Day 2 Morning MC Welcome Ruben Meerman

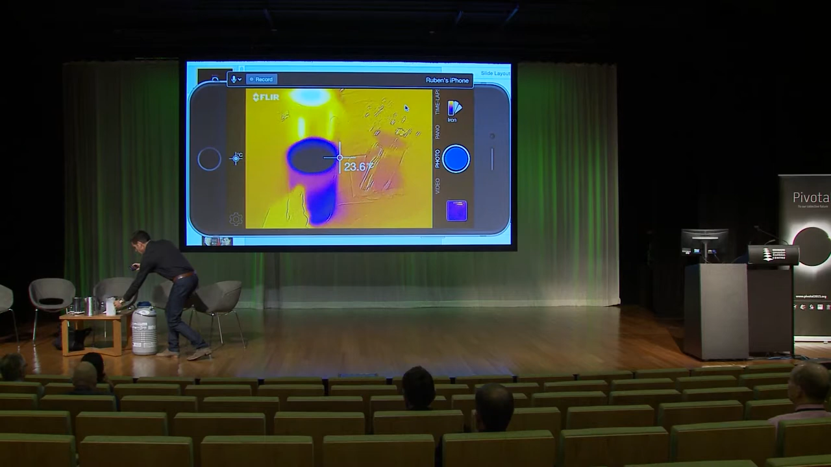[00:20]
You're all familiar with infrared. You watch an audience react to this and you can absolutely convince them that, okay, there's such a thing as this invisible form of light called infrared.
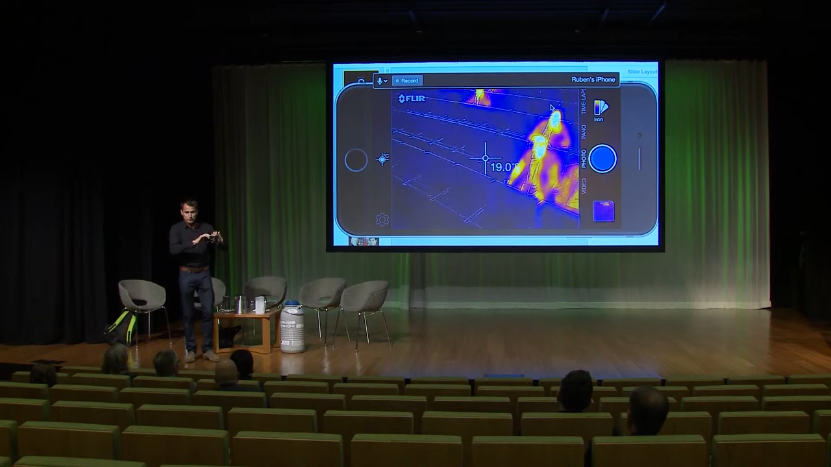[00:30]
Now here's a little trick. There's a gentleman here with some glasses on and we can see that your
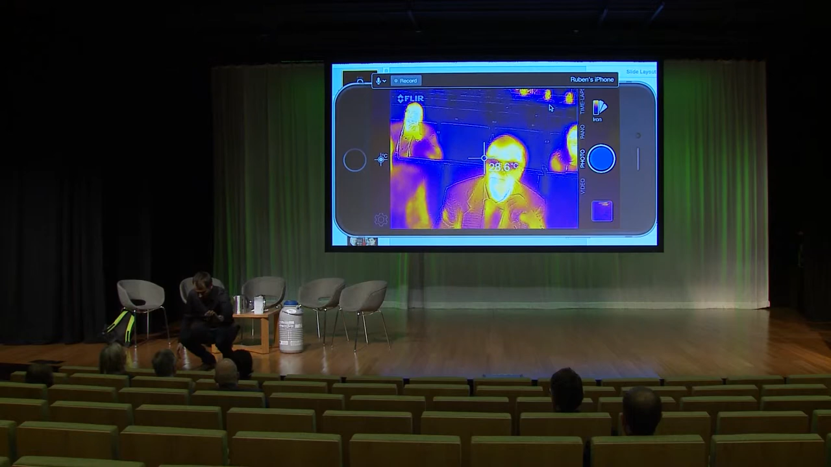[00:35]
glasses transmit visible light but they don't transmit this wavelength of infrared.
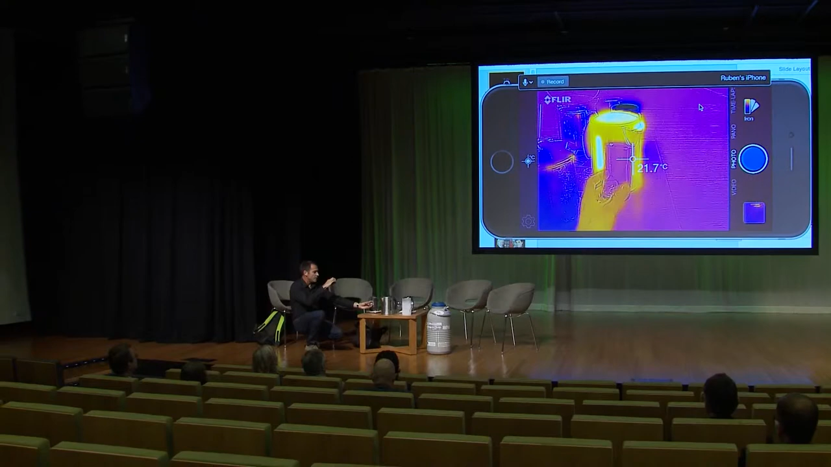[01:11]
On screen: spot 21.7°C
So this is not transparent to this wavelength of light.
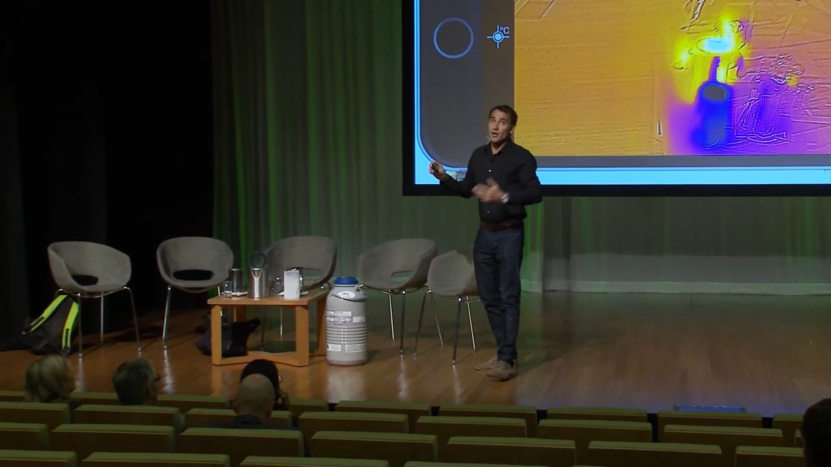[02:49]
So no wonder we've got this problem. I'll do one more little thing.
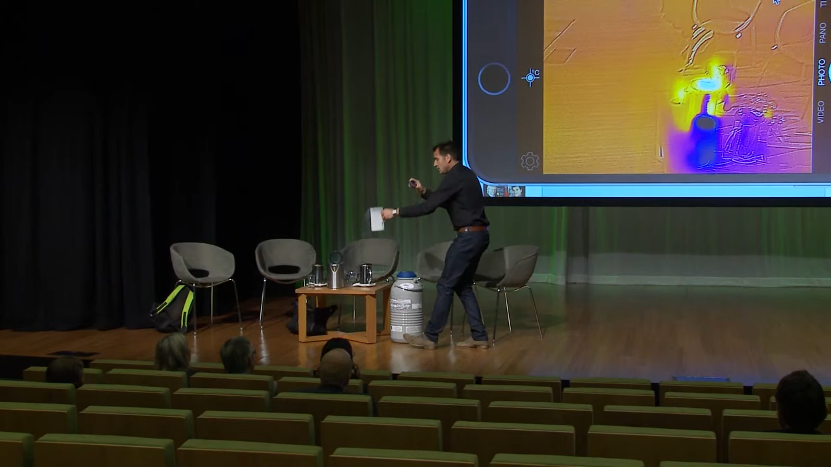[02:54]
This is my liquid nitrogen. And the floor's pretty warm down here. But if I pour some onto the floor, the floor goes very black. It's minus 196.
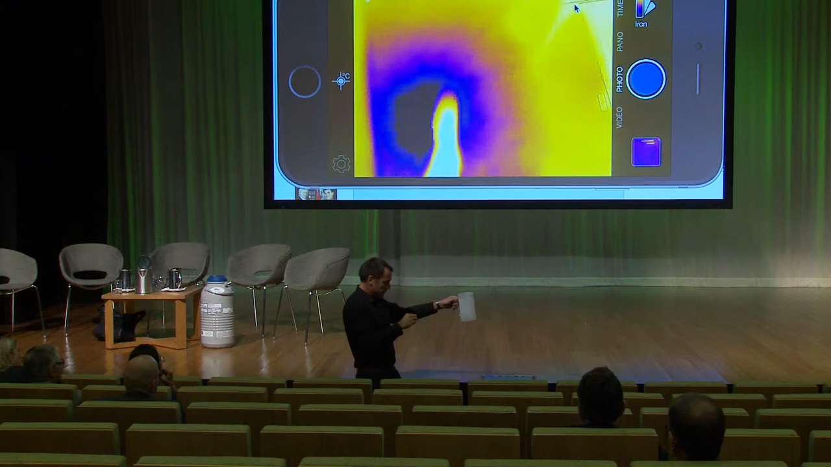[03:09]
And if I put my foot in there, I'm pretty warm. This is really just such simple stuff. Every school needs to have this, right?